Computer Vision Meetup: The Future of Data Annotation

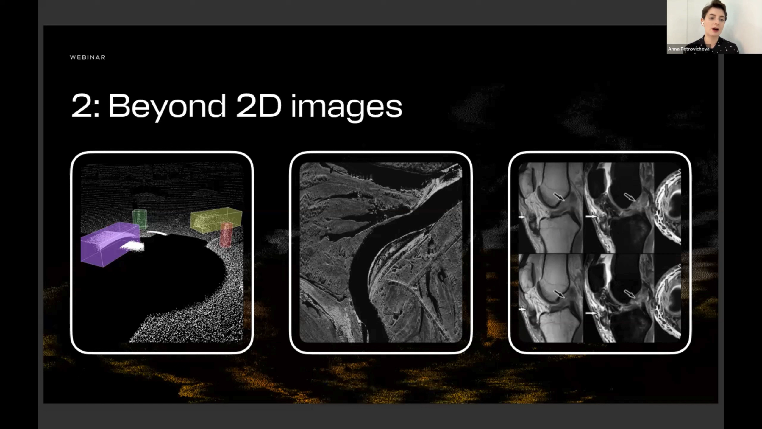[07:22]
CIVAT has already support for 3D cuboids, as you can see on the image on the left, but we want to make sure that more and more types of data are supported in a very easy way to work with. So the next thing that I see in the area is treating annotation annotator is a real as a real profession.